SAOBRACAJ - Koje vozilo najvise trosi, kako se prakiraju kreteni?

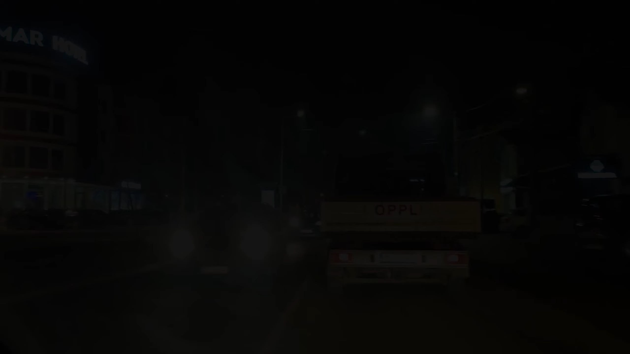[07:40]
Evo, bukvalno je ovako u oba smera, znači, malo je koji vidio, što je samo neko usporio da se isključi, nema šanse.
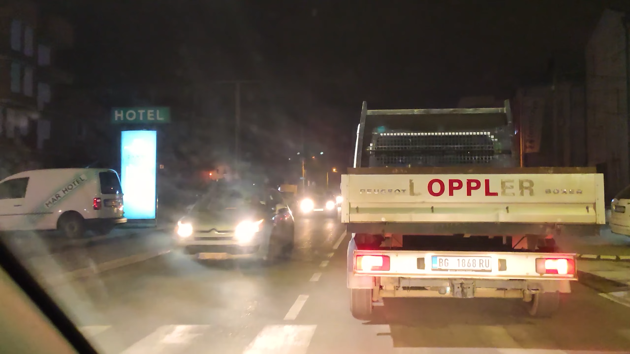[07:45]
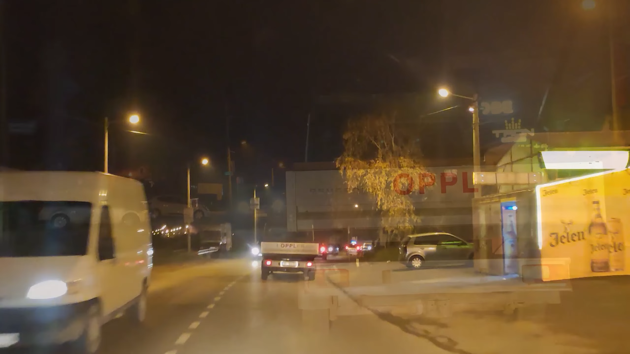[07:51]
Čovjek, bukvalno, ono se bude srećen što se krećemo, on se još nervira. Ne, brate, ne ide, da, pogledaj šta je ispred. Znači, nemaš, nemaš, gde. To bi rekli u narodu, neće ona nići.